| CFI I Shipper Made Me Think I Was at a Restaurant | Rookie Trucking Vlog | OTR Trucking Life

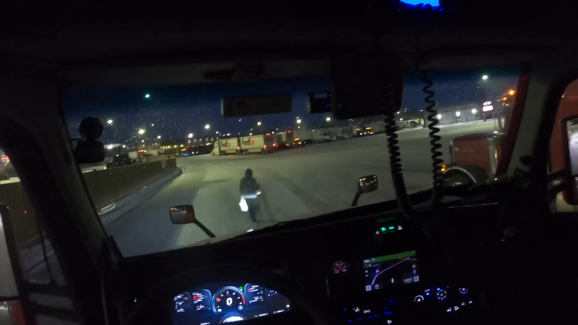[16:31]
Like, to, like, see if she was actually as pretty as I thought she was. And, like... Bro... I've never seen any truck driver like that in my entire life. Like, holy crap. Like... Bro, like... To be honest, like...
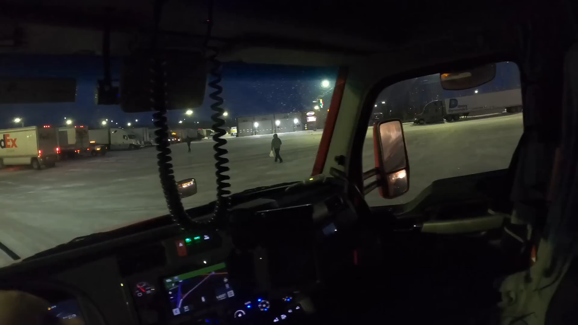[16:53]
Prettier than, like, casino slot attendants. Like, I was like, how the hell are you driving a truck right now? Like...
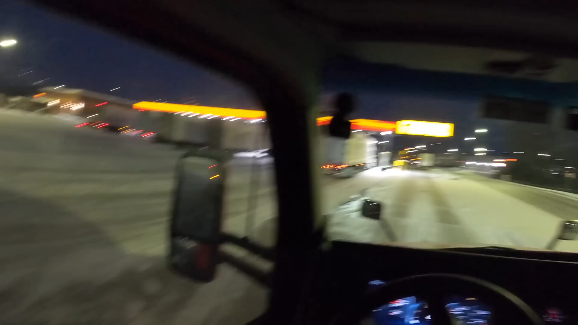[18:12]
Wonder how accurate these are with snow on them. Also, that guy parked right in front of the scales. A jack wagon.
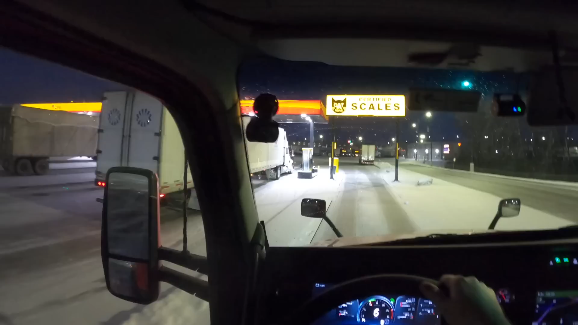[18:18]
But we're gonna weigh the load, and then, uh... We're gonna drive, like, six hours as a rest area.
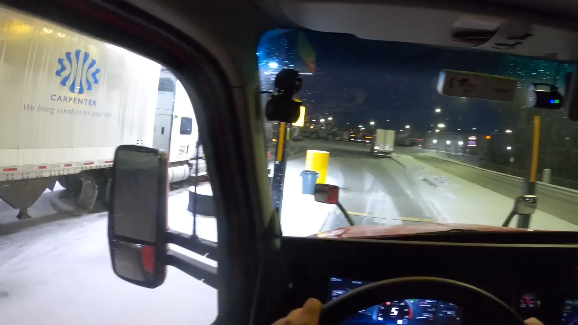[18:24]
Just like... That... We are just down the road from the Loves. We're gonna try to find some parking here. Um... It's hard to tell... If there's parking. Uh... I've been here a couple times and there's parking, but... It is eight o'clock. Um... Which means tomorrow we're gonna be starting around six in the morning. Uh... I'm going by Truck Dynasty. Where I went to truck driving school. And... I'd like to stop by and...
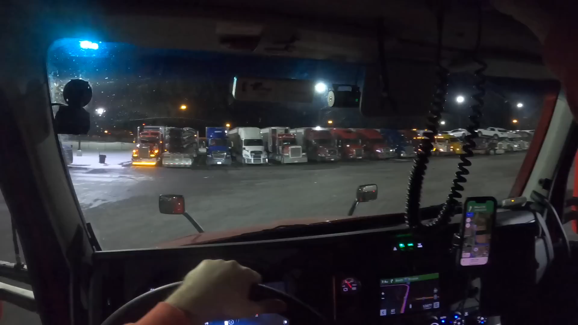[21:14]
i think yours is just turned down i think you gotta turn it up yeah i don't think we're gonna be able to find parking here so that's great how is it full bro
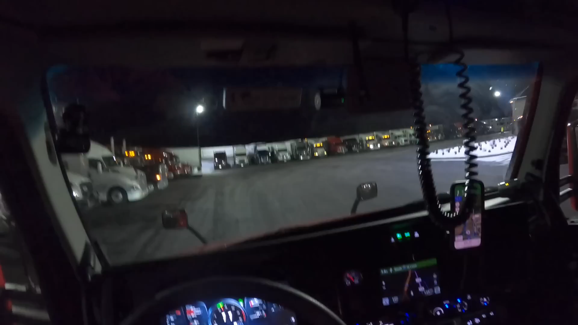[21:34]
how is this place full well i guess we'll take a look at this spot on the end here um and also take a look at these trucks down here that are parked maybe i can take one near them oh is there one right here no there's a truck in that truck there i thought that was a cfi but it's not
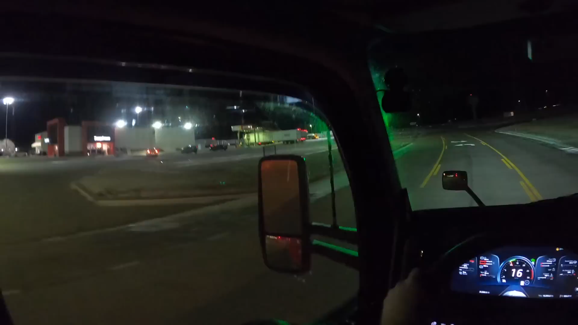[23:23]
i get it's a thornton's but apparently there's pilot fuel so who knows i don't know pilots weird dude they have like a whole bunch of different like truck stops like i don't know anyways certified scales to the right what's that mean i may not be parking here either i don't know that's a flatbed though i never judge uh like if i believe there's parking when there's a flatbed truck parked like that because i do understand
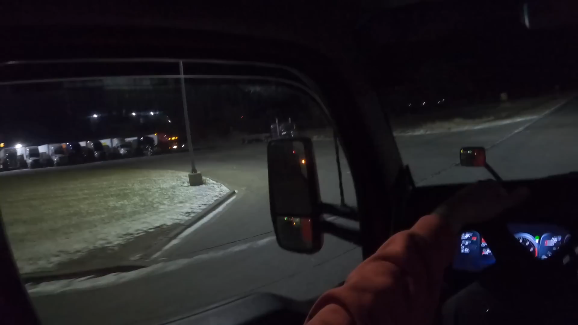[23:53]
for flatbedders it's a lot harder to park so i don't ever judge oh we should have went through the fuel island because this is going to be fun spot down there
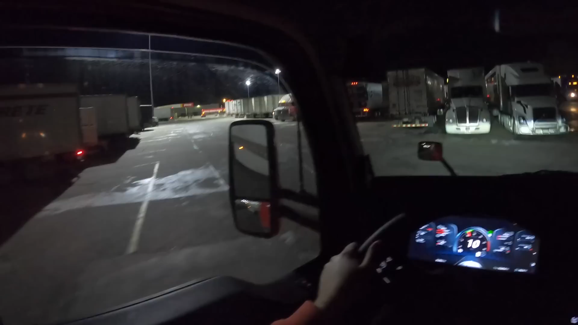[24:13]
just always watch your trailer when you're going through places like this you just want to make sure you know never get complacent always check your trailer oh this parking is facing the other way bro
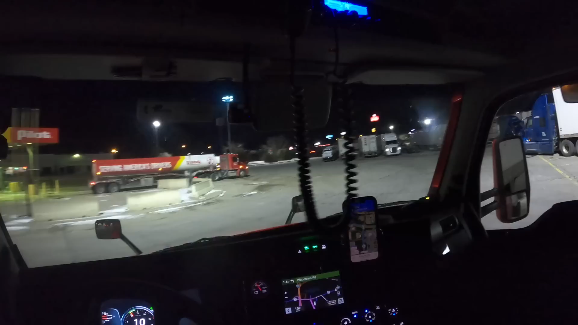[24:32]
no that's a sight side it's a sight side 45 i was getting confused for a second